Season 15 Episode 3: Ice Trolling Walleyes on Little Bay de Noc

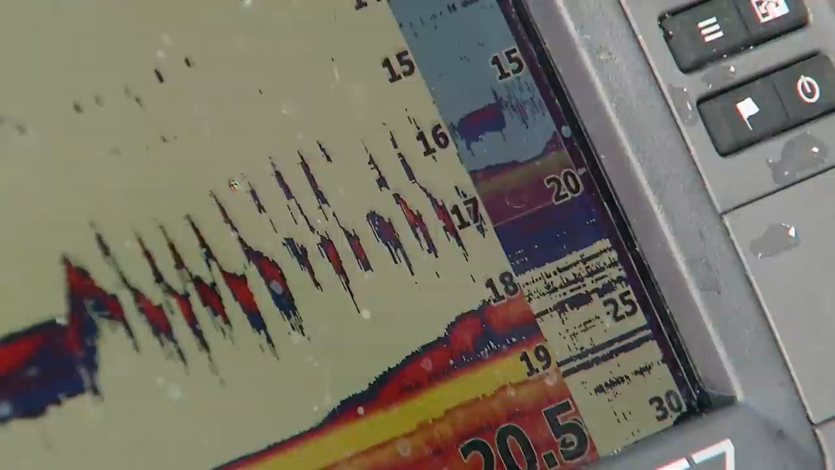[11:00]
When the marks come in and they start coming up at the lure, typically you're going to want to raise it and you're still working that action. But we found that it's actually scaring the fish. I don't know what it is, but it's kind of weird.
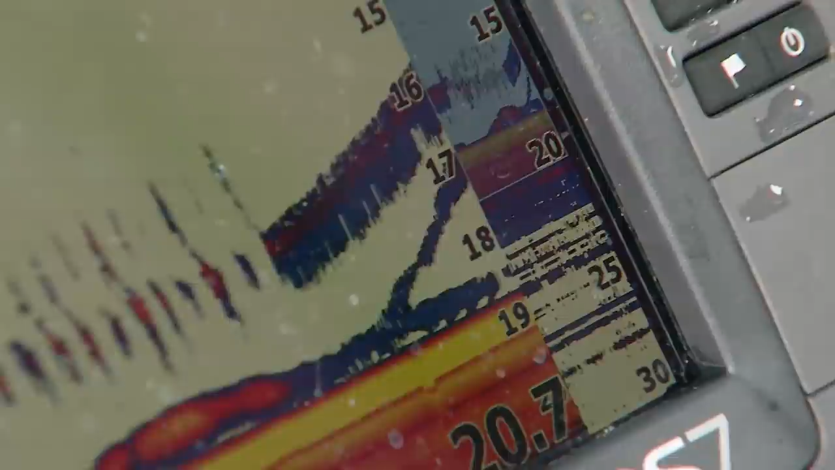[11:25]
But then of course, because they're turned off a little bit, some of the times they won't even hit that. So the other way we're getting these fish to bite is basically when that fish goes back down to the bottom after you've lifted it a little bit,
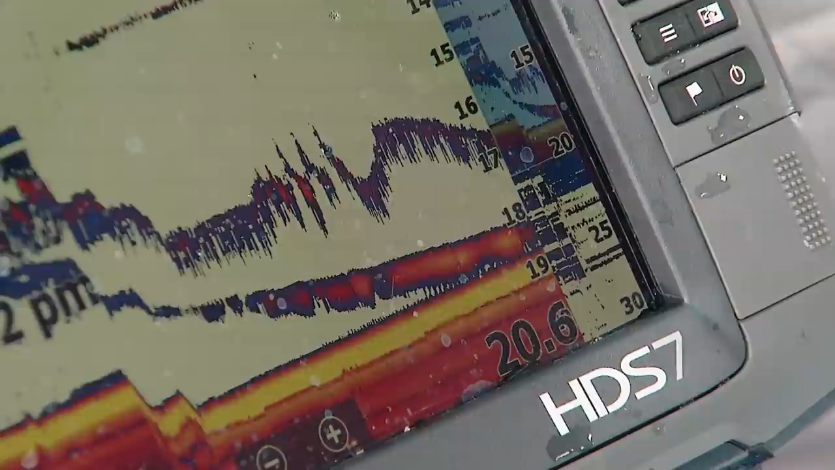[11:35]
you're going to meet it in the middle on the drop with a really slow drop and really,